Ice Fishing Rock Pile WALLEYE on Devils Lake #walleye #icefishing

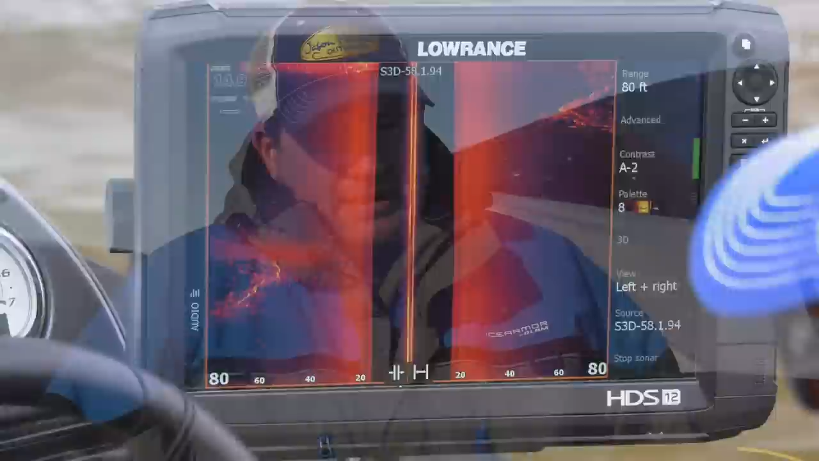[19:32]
obviously side scanning and side imaging over the open water period where i can just drive my boat around and look for these spots but you know these deep rock piles can